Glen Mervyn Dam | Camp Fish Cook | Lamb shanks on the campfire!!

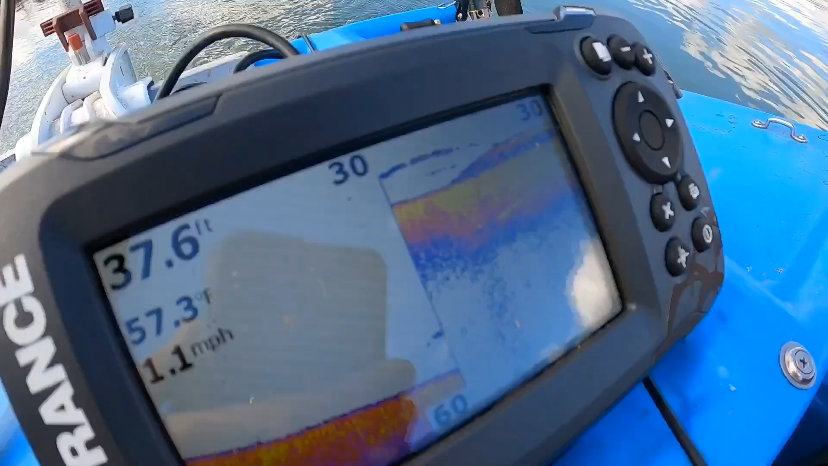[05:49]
On screen: depth 37.6 ft, water 57.3°F, speed 1.1 mph
Just picking up a bit of activity just here.
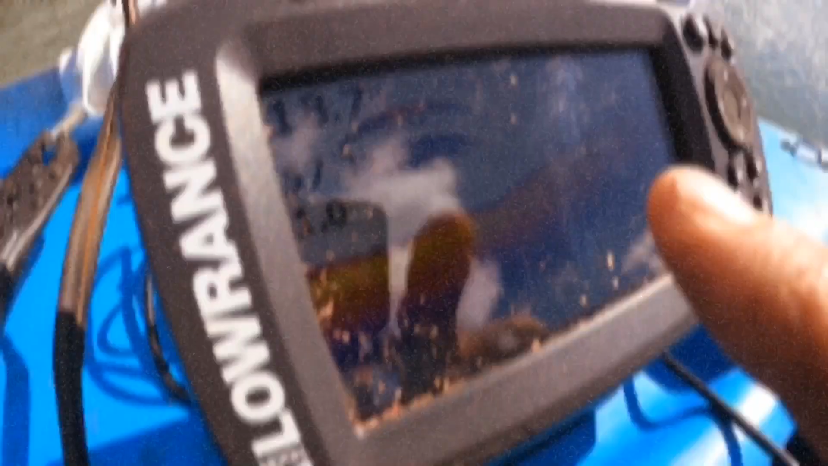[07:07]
Bust ups happening on the screen there.
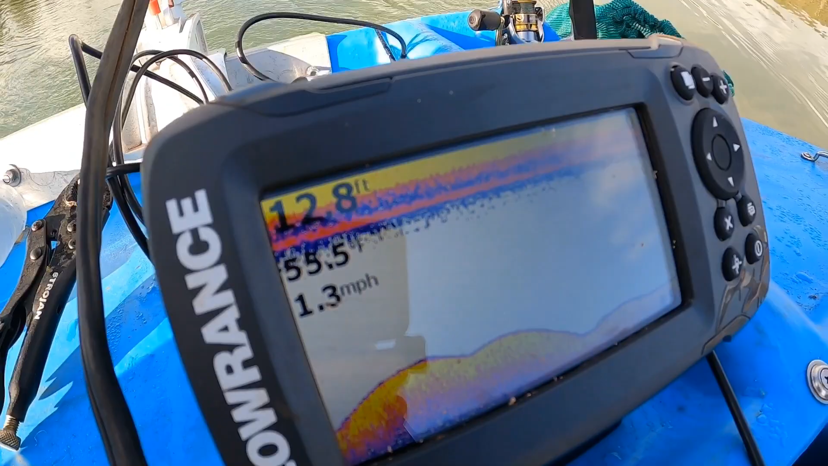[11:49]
On screen: depth 12.8 ft, speed 1.3 mph
Cruising 12, 13 feet, bit of structures. 1.3 miles per hour. So we're happening. Hooning.